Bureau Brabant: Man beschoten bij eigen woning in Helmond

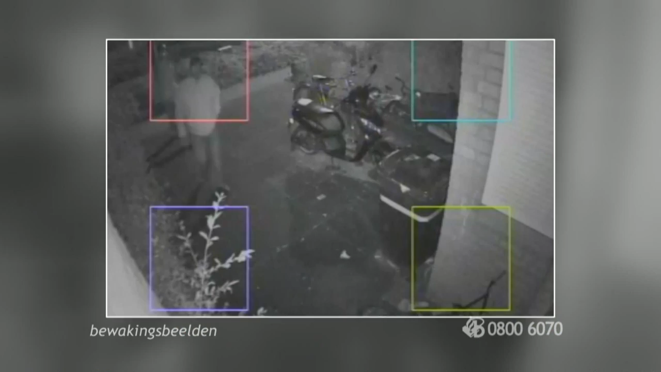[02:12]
Vooral op het moment dat de twee mannen voor de deur staan, zijn ze goed te zien. Twee getinte mannen, allebei met petje en waarschijnlijk van Antilliaanse afkomst. Ze dralen wat bij de voordeur en als ze dan niet worden binnengelaten, lopen ze om. In de achtertuin is niet helemaal goed te zien wat er nou gebeurt. Het blijft een beetje schimmig.
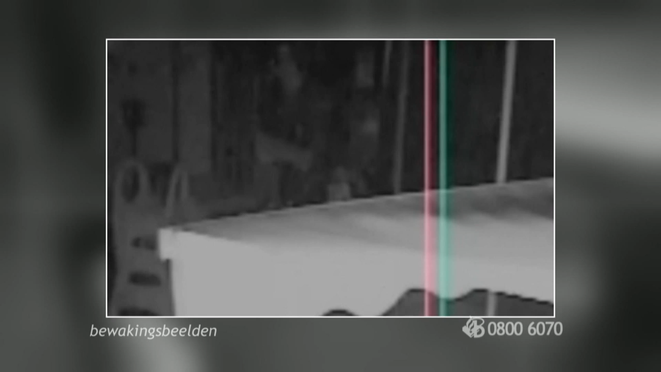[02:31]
Totdat een van de daders richting de achterdeur loopt, mogelijk gewapend met een pistool.
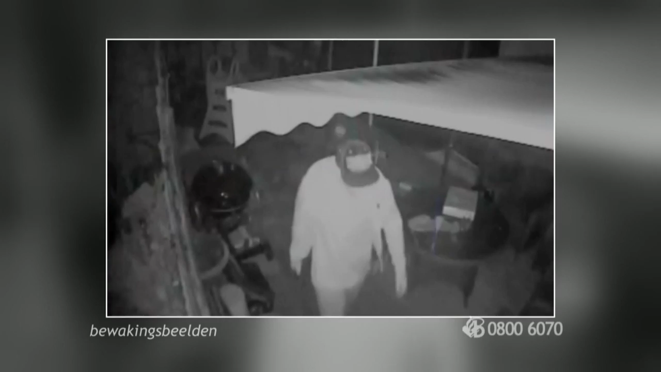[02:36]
Even later loopt hij weer naar de poort. En nu zien we duidelijk zijn rugzak. En weg zijn ze.
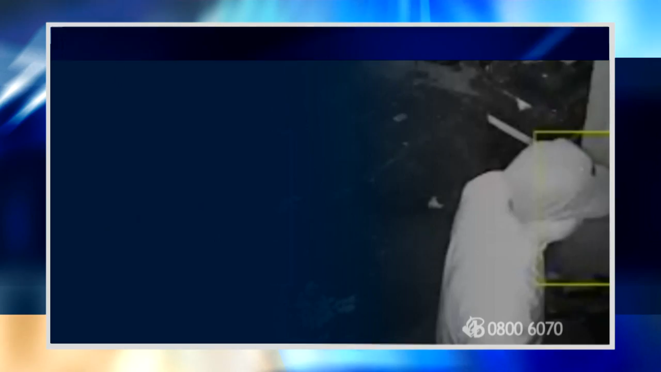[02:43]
Het gaat dus om twee getinte mannen van waarschijnlijk Antilliaanse afkomst. De eerste is zo'n 1,80 meter lang, een jaar of 30 en heeft een sportief postuur.
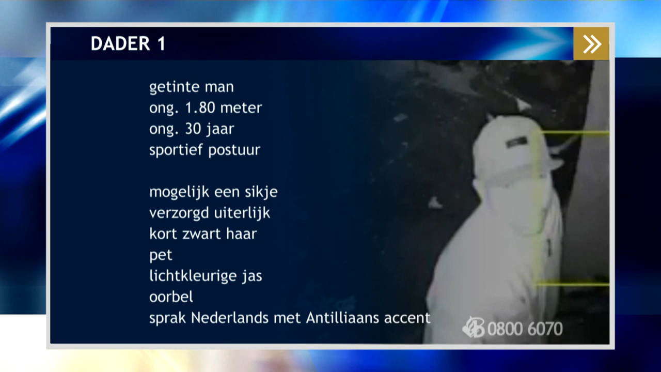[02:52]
Hij heeft mogelijk een sikje. Verder kort zwart haar, hij droeg een petje. Wat verder opviel was zijn oorbeel met een diamantachtig steentje.